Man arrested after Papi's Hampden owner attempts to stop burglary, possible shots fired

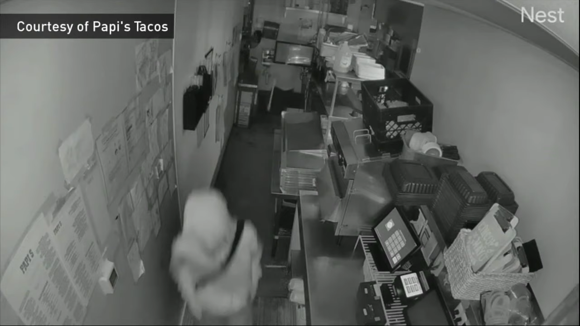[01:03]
The suspects fled outside the restaurant and then. I heard the shot and I was like, oh my God, they are shooting at me.
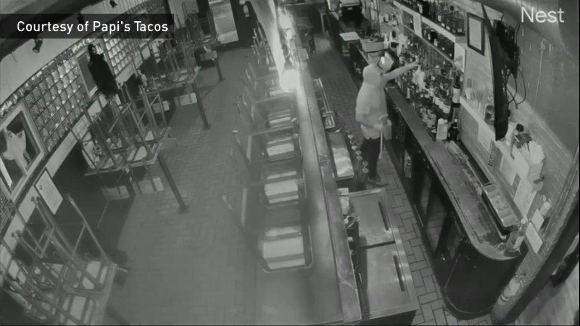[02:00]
stealing several bottles of alcohol, a safe and some other smaller items.